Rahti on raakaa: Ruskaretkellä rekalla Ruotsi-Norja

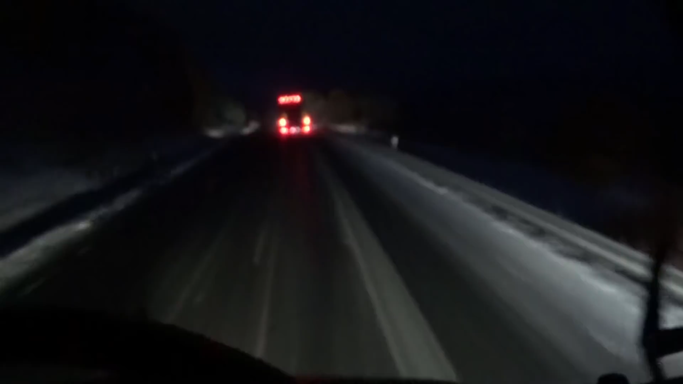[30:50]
Joo, kello olis... Puoli seitsemän ja... Tuntii siitä Norjan rajan yli eilen ja jätii sinne tunturihin vain... Pienelle P-paikalle keskelle mettään nukkumaan ja... Joku puoli tuntia siitä sitten lähdettiin siellä yli. Tullu jollain lunta siellä ei ollu liuka, mutta nyt tässä... Ruotin puolella kun tultiin niin tää... Läsiäkin aurattiin ja tasaurattiin ja suolattiin.